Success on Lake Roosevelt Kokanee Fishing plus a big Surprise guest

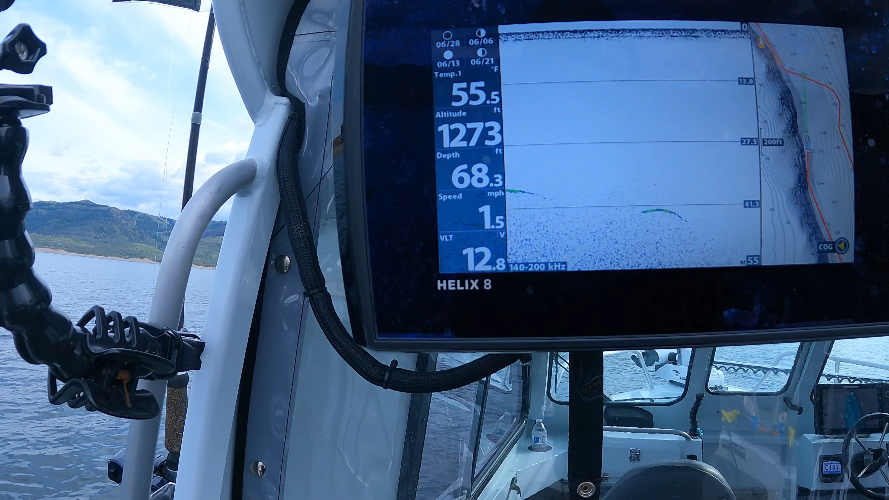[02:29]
On screen: depth 68.3 ft, speed 1.5 mph
That's almost like almost a thermocline. It's picking up the warmer water right there. Beep.